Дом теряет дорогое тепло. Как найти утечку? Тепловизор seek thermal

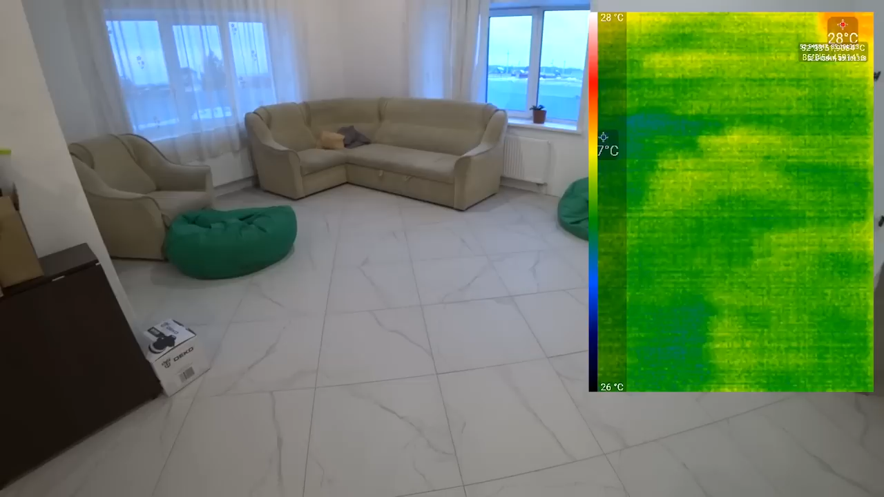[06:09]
Что мне нравится пополам? Во-первых, видите, это все мои ноги, это я ходил. А во-вторых, мне понравилось, что я могу очень легко находить здесь сам теплый пол, линии теплого пола.
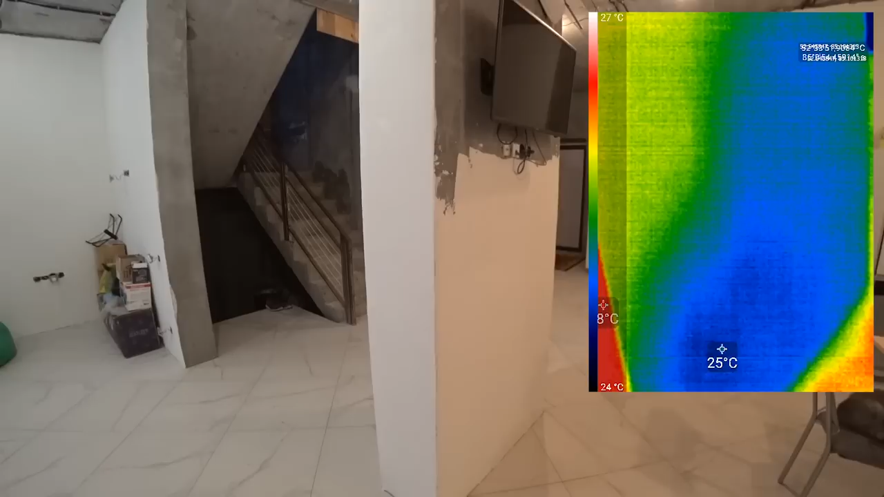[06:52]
On screen: scale top 27°C
Для того, чтобы убрать эмиссию, надо временно сместиться на какой-нибудь другой участок и вернуться обратно.
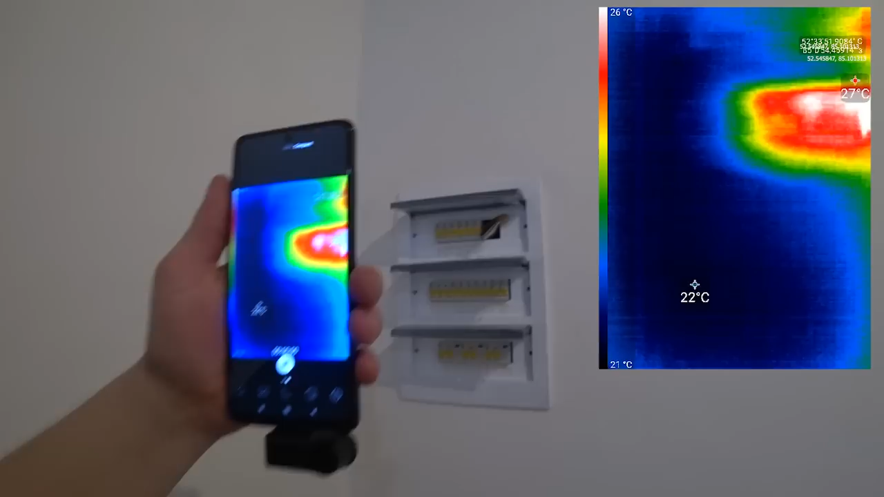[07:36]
On screen: scale top 26°C, scale bottom 21°C
Мне интересно, что у нас сейчас скажут автоматы, и вообще имеют ли они какую-то определенную температуру.
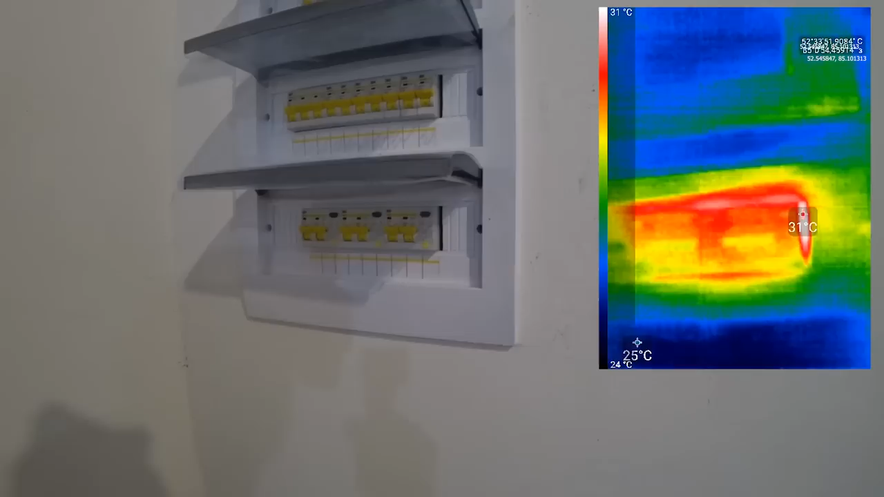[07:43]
On screen: scale top 31°C, scale bottom 24°C
И я вижу, что дифы имеют температуру 31 градус. Почему-то.
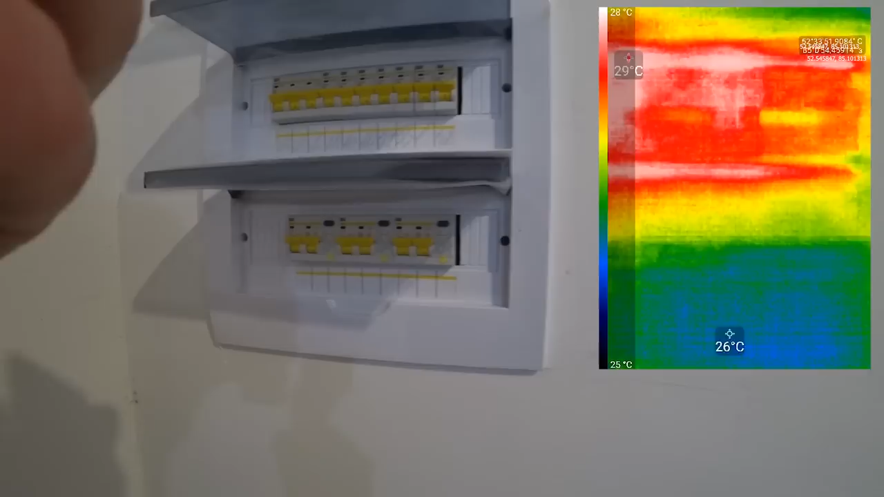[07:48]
On screen: scale top 28°C, scale bottom 25°C
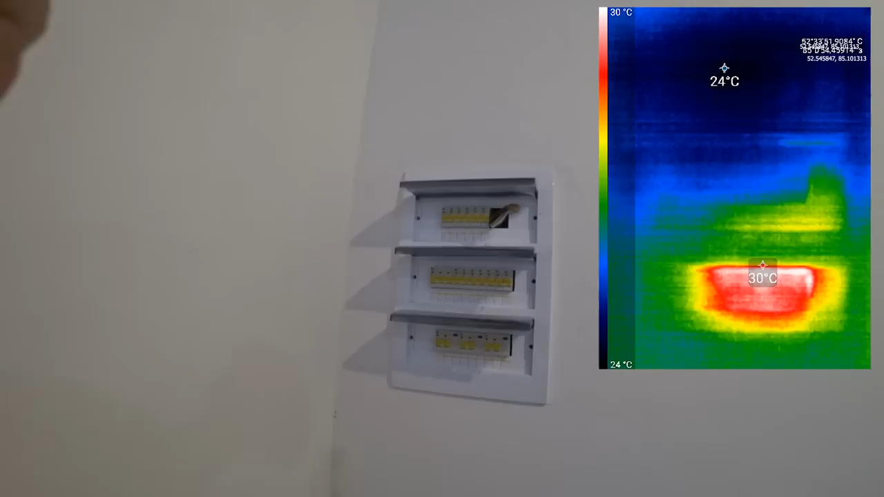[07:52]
On screen: scale top 30°C, scale bottom 24°C
Да, 30-31. То есть они немножко греются, дифы. Наверное, очень хорошо. Есть открытая проводка у меня в подвале.
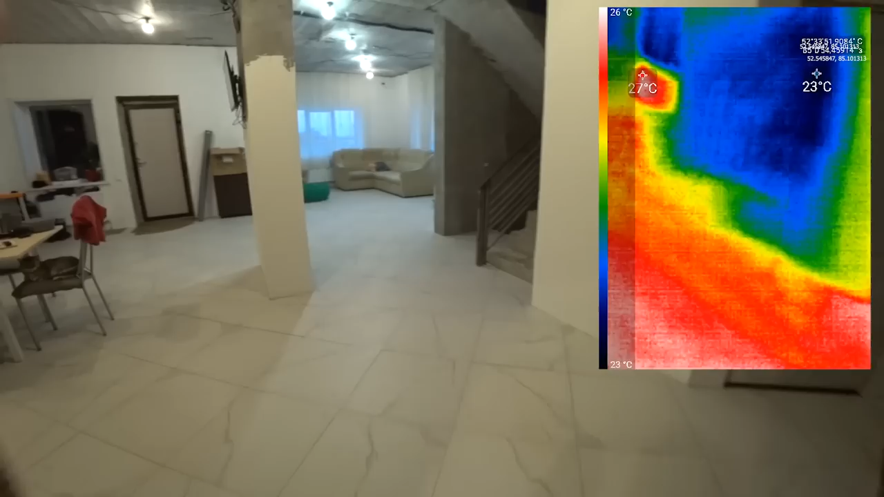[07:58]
On screen: scale top 26°C, scale bottom 23°C
И там, наверное, будет картина полнее.
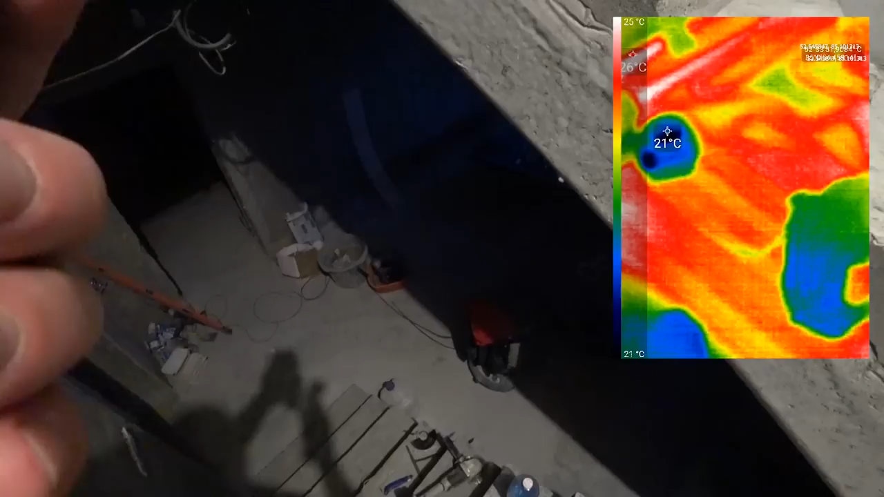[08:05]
On screen: scale top 25°C, scale bottom 21°C
Смотрите. Вот здесь, например, теплый пол видно очень-очень отчетливо.
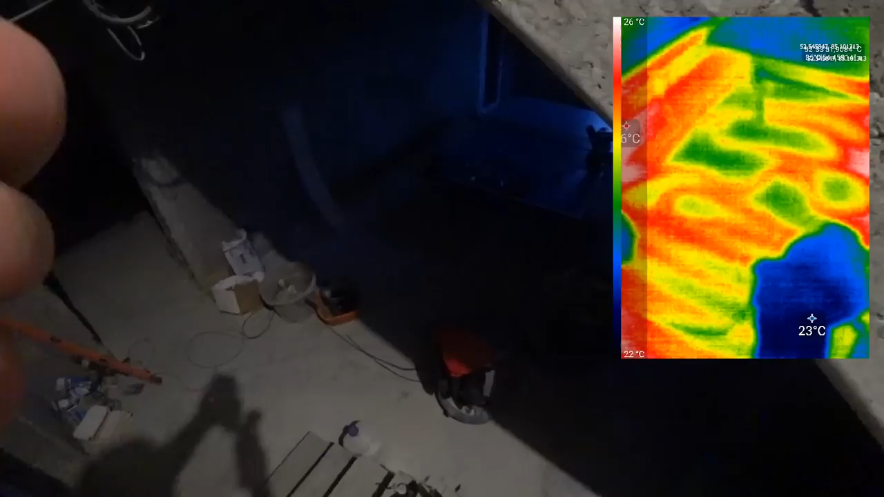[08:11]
On screen: scale top 26°C, scale bottom 22°C
То есть если бы мне нужно было с полом как-то поработать,
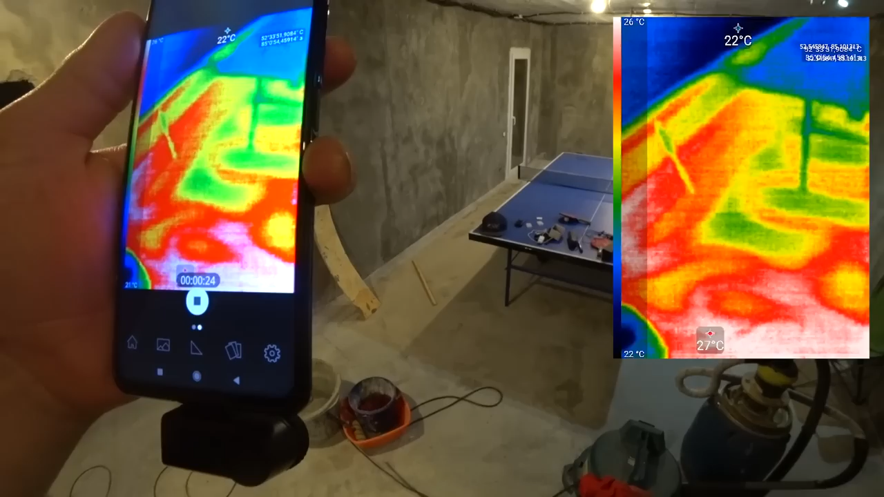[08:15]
On screen: scale top 26°C, scale bottom 22°C
то благодаря тепловизору я бы это уже мог сделать.
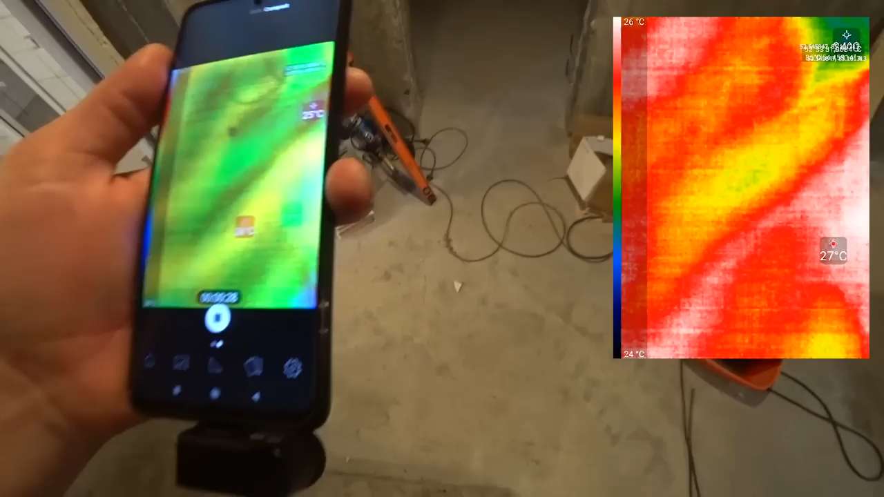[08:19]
On screen: scale top 26°C, scale bottom 24°C
Потому что мы вот так берем, и мы видим,
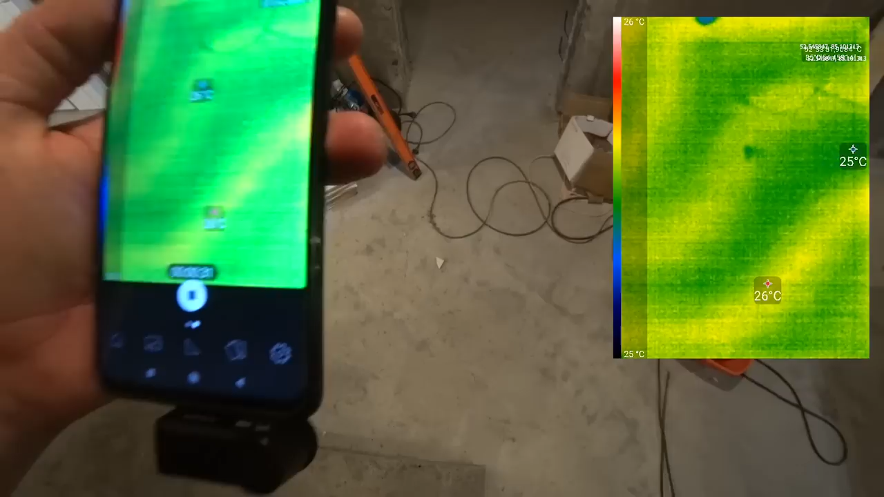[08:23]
On screen: max 26°C, min 25°C, scale top 26°C, scale bottom 25°C
где находится в полу труба.
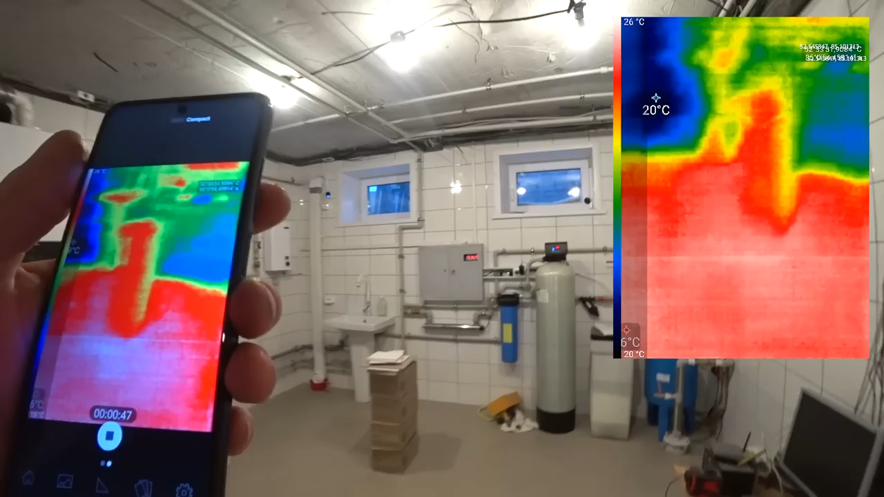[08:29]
On screen: scale top 26°C
Так, я в котельной. Кстати, котельную тоже можно посмотреть.
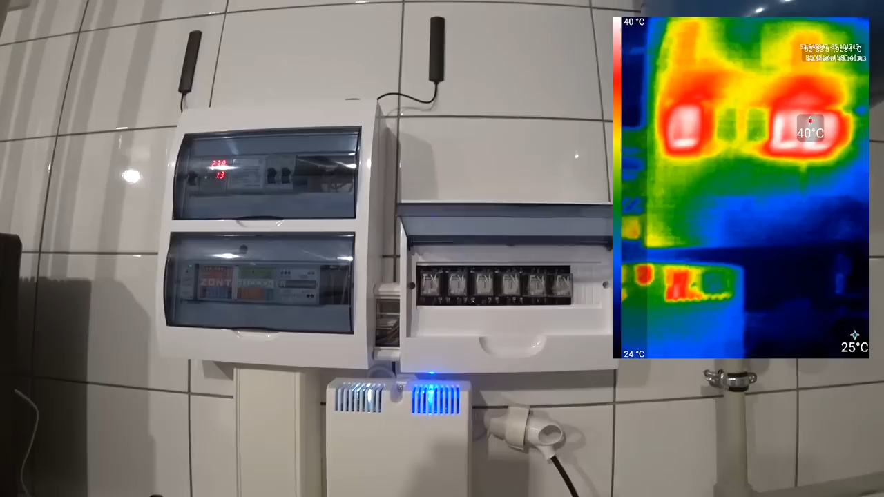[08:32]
On screen: scale top 40°C, scale bottom 24°C
Мы видим, что три релюхи находятся под температурой.
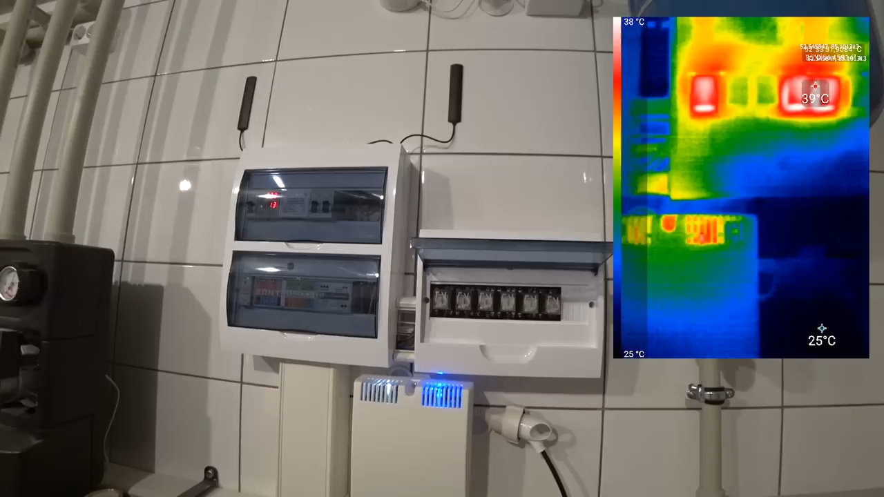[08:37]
On screen: scale top 38°C, scale bottom 25°C
А эти релюхи отвечают у меня, по-моему, за насосные группы.
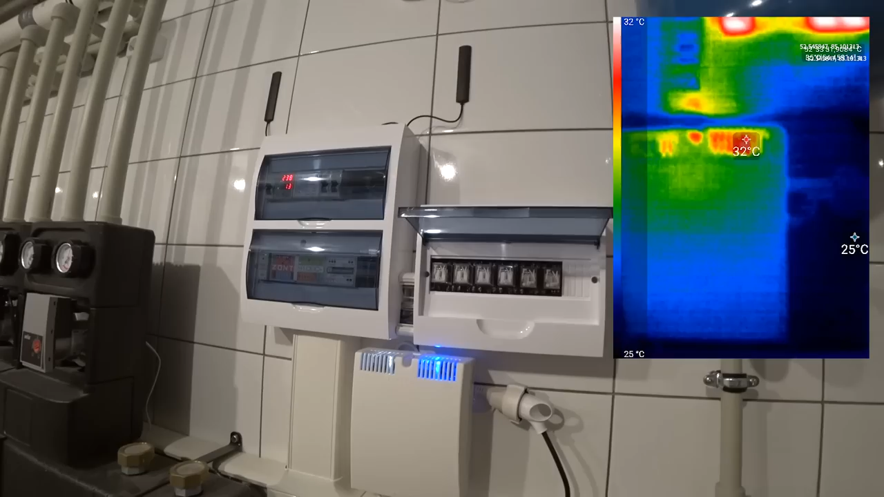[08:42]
On screen: scale top 32°C, scale bottom 25°C
Надо подписать, кстати, каждую, чтобы быстро можно было определиться. Так, гидрострелочка, утеплитель.
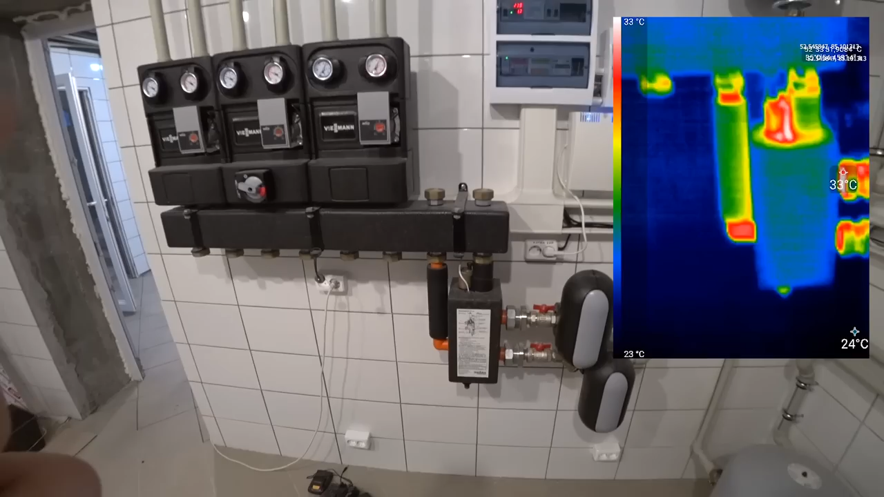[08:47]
On screen: scale top 33°C, scale bottom 23°C
Видно, как работает в энергофлексе. Видно, что у нас температура в радиаторах сильнее температуры подачи в теплые полы. Слушайте, интересно, да?